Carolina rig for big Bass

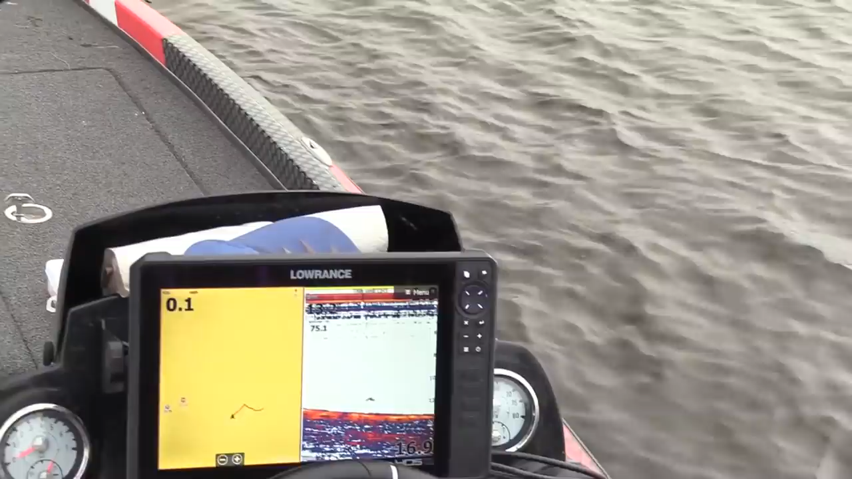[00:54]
it came up out of 20 feet of water, it came right up to about eight or nine or ten feet of water, and dropped back off again. So we're at the very outside edge of this bar.